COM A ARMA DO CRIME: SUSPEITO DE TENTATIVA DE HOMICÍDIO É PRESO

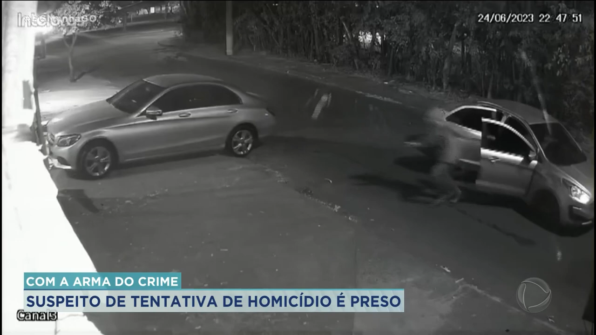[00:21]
Segundo a investigação, é ele quem aparece em um circuito de segurança atirando contra um carro no Parque Amazônia, no último sábado, no dia 24 de junho. Um crime planejado, mas que não deu certo.